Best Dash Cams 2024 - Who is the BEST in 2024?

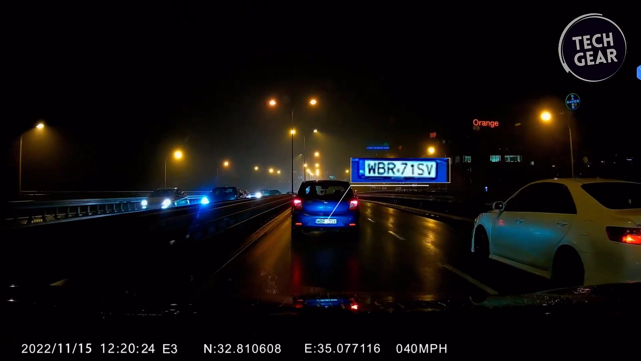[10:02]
Equipped with Starvis infrared night vision, the interior-facing camera with four infrared LED lights captures clear footage of drivers and passengers even in low-light conditions.